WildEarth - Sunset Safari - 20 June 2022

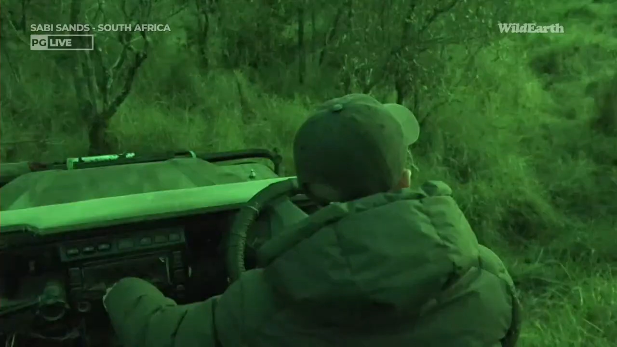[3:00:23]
Very unreasonable of them. Ah, look, there's a cub. Cub about to climb a tree.
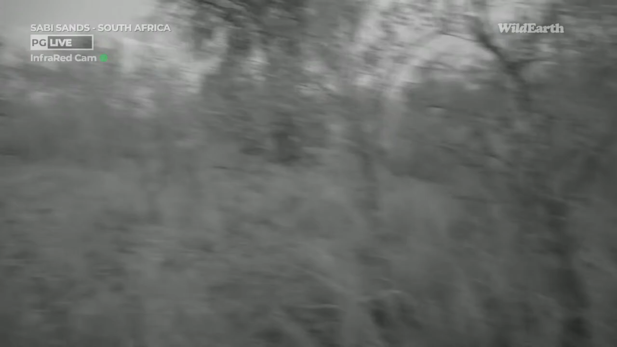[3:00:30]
leveling up. There we go. So the little cub's gone to the tree, the mother's left.
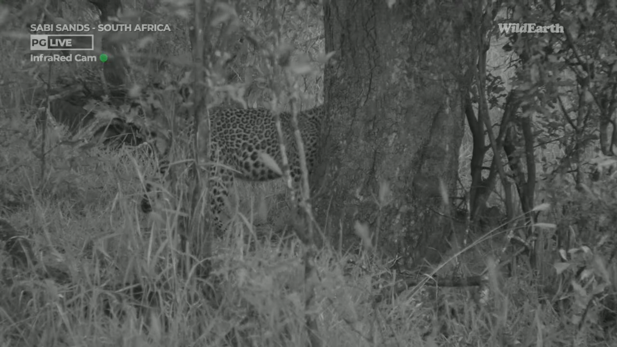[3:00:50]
There we go. Up you go. That's cool. Now I suspect, and I could be wrong, let's face it, I have a record of being wrong. This could be the female who's now going to have a bit of a bite to eat. Up it goes. Very cool.
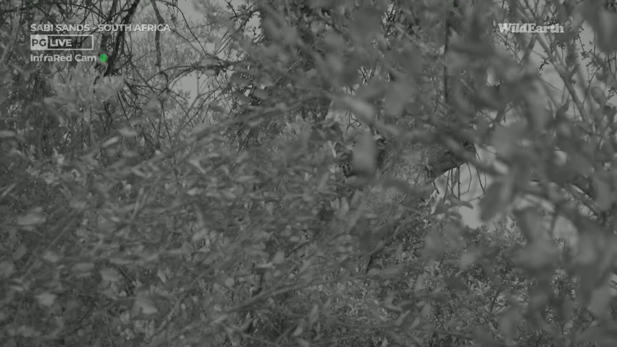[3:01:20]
I've got a bit of a belly, so maybe it's the fat male. I'll try and move now. There we go. Just try and get in there.
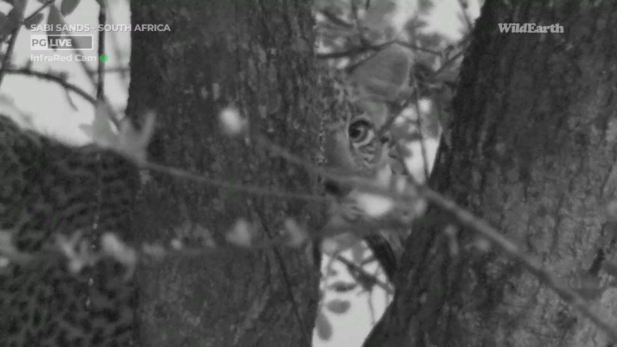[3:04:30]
Hiding its face behind the only bush in the way, naturally.
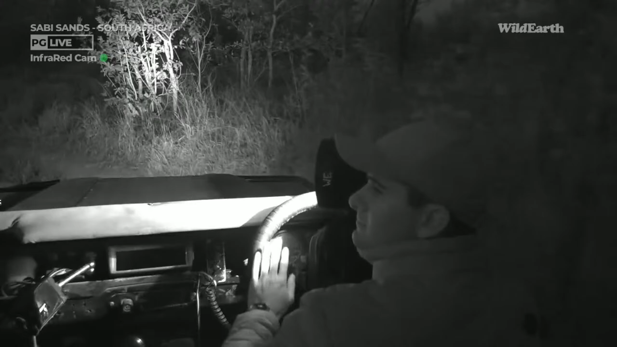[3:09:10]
So the nocturnal chapter of this evening's game drive has begun. Our infrared is set up on the camera and we are shining spotlights left and right in the hopes of picking out some nocturnal life on this evening's drive.
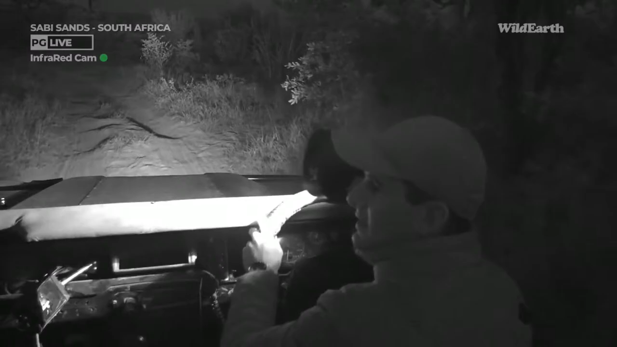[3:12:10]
Who knows what we might find. So I think James's signal has improved somewhat this evening.
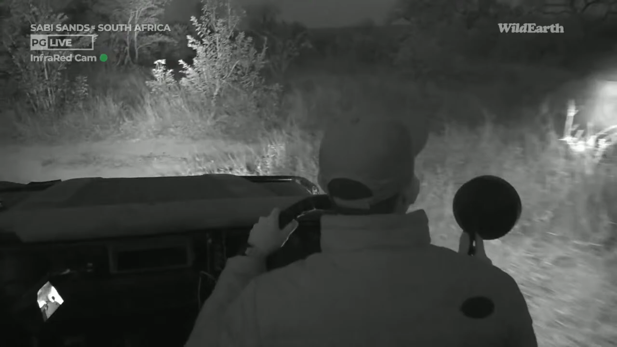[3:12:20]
Let's check back in with him and see what's happening in that very exciting sighting of Talamba and cubs.
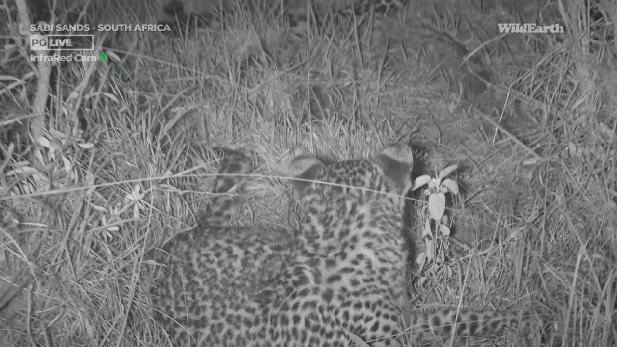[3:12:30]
I'm afraid we have been let down very badly by Rusty. There are four leopards in the sighting now. Mulwati, the male, came in. He jumped up the tree. He has now taken the kill. It was amazing to watch. He came in just as the signal cut, I'm afraid. He's now dropped a piece onto the ground. The hyena seems to have disappeared.
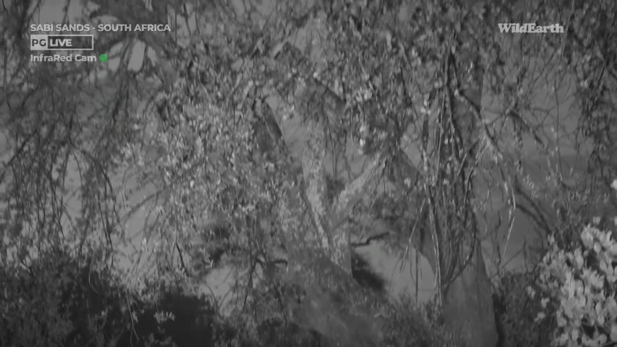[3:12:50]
And now, up in that kind of mess of branches, there is a big male leopard. The father of these cubs.
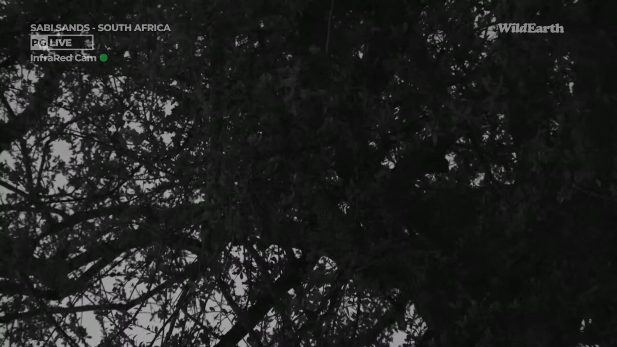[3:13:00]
The cubs were chuffing at him, and he just went up there and decided to have a meal. It's amazing, and I suppose very like the experience I've just had in East Africa, where the male here is totally comfortable at night, even with a spotlight on him.
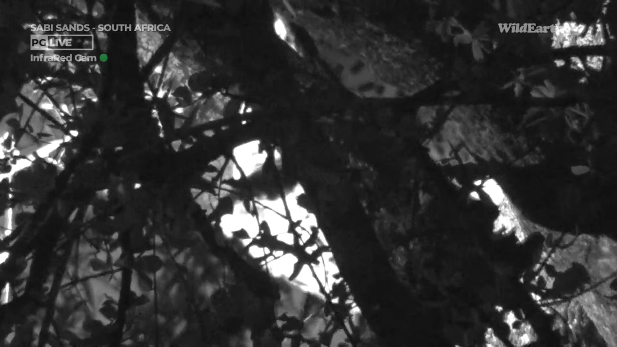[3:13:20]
You can see that's not our spotlight, and completely unwilling to be around a vehicle in the day. Now, I'm afraid we can't move because we seem to lose signal as soon as we move positions from where we are now. We've got a youngster straight in front of us.
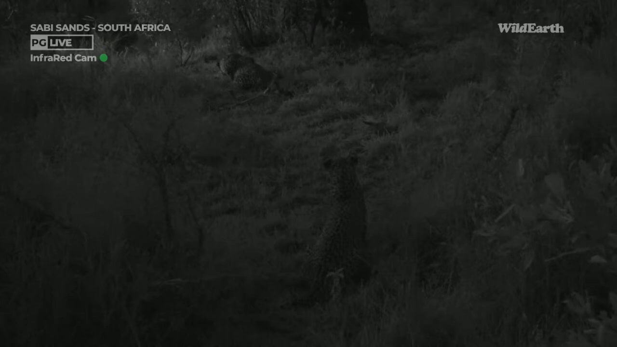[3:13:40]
There we go.
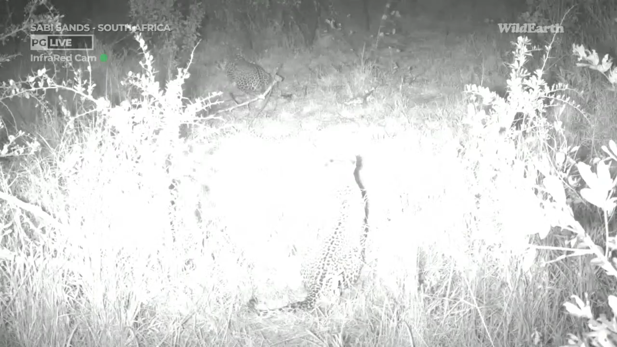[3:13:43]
Just watching up into the tree, imagining another meal. Really, this has been an insanely magnificent sighting for us.
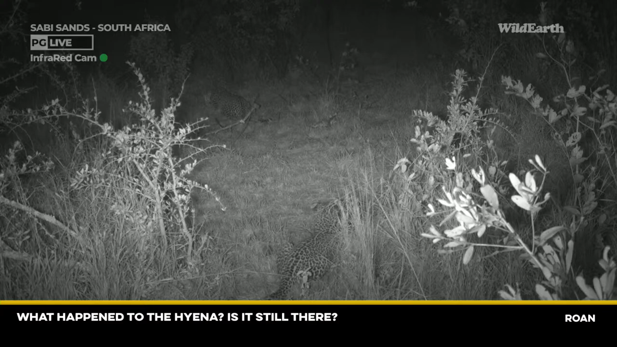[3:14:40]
I think also, I don't know where the duiker was,
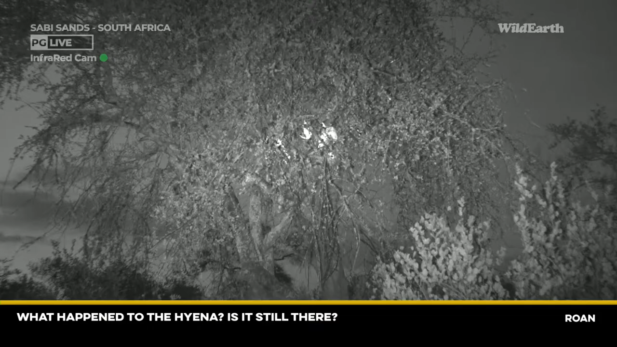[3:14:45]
and I wonder if the hyena didn't find the duiker in the bush down below there, and perhaps he's taken off the duiker and that's what he's eating.
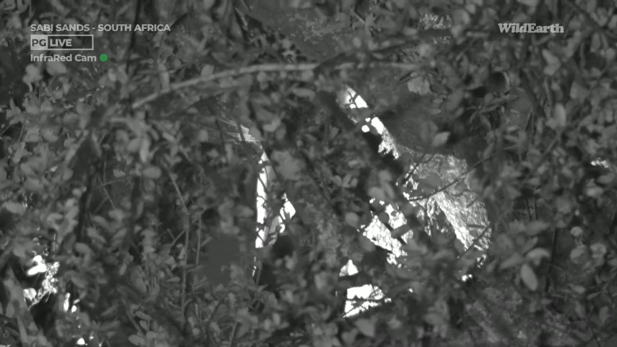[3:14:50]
Because this is the Nyala, the original kill that's in the tree there.
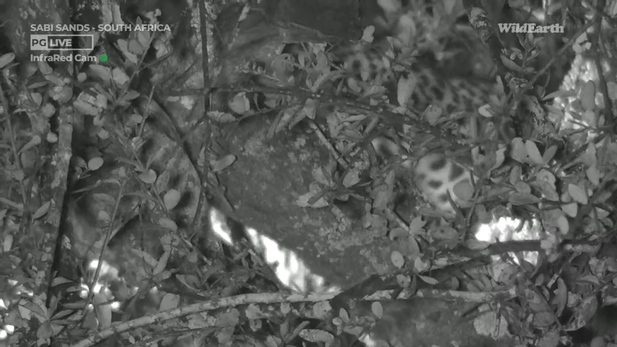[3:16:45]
And this is what dads in the wild tend to do. In the cat world, certainly, and especially in the leopard world. He's come in here and he has decided to scavenge the food from his
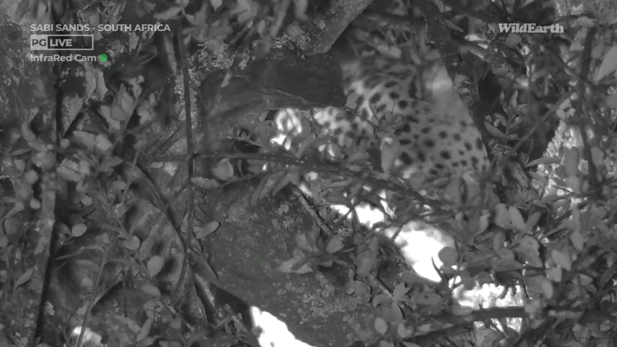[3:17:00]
offspring and from his wife, basically, one of his wives, and they will not be allowed to share until he has had his fill. There goes the leg. There we go. Oh dear, here comes the hyena.
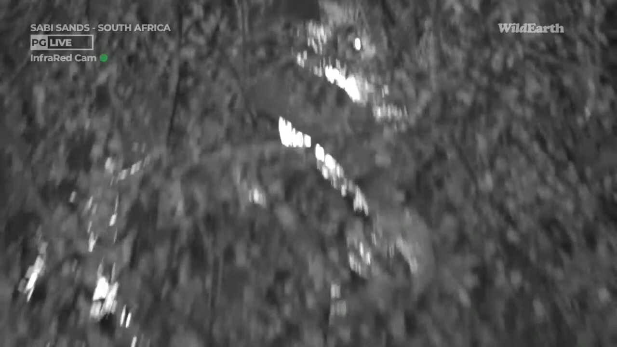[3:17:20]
Hyena's running. Now, there are two leopards in the tree.
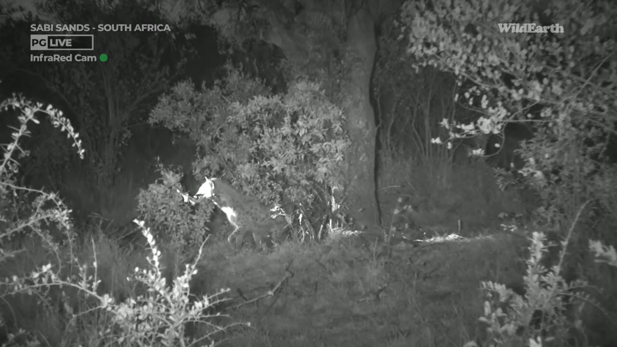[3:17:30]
Now, this is fascinating. The hyena is now making off with the leg. And what happened was that, I think as Tlalamba went up the tree, Mulwati then hissed at her,
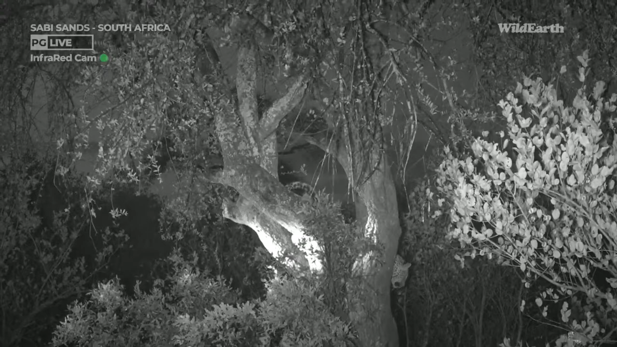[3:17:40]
didn't want her up in the tree with him, so she got a fright and dropped the leg. The hyena took the leg. The hyena's gone off with the leg, and the two cubs have gone off behind us. Unbelievable stuff.
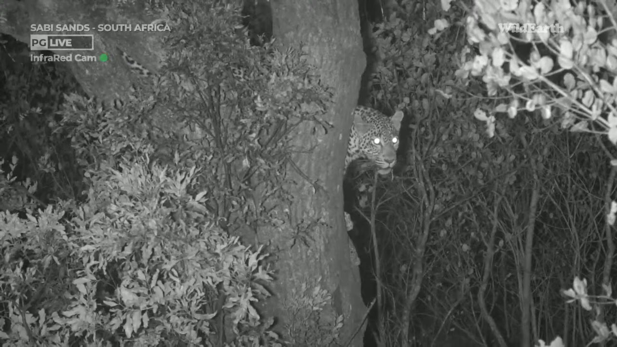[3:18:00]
And you can hear the cracking of that leg bone in the distance now as the hyena's powerful jaws cut through it. Sheepers. What a sighting. What a sighting.
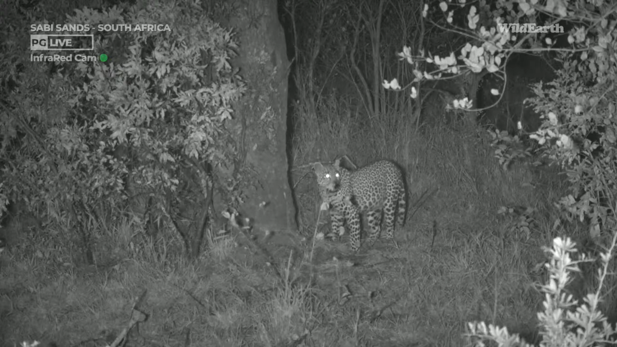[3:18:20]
There's still chuffing going on. Listen to the growling. Listen. Can you hear that? There's a leopard chuffing at the bottom.